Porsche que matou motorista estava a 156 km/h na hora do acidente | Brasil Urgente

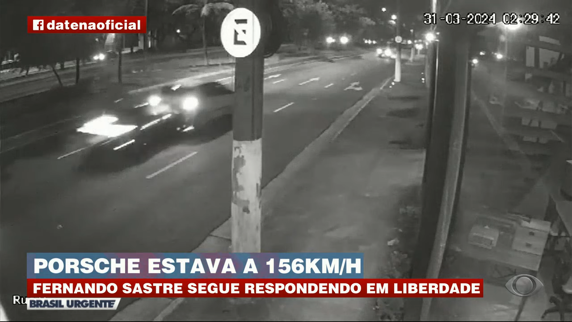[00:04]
É o momento que o Porsche, dirigido por um empresário, bate violentamente no carro do motorista de aplicativo, Ornaldo Viana, que morreu na hora.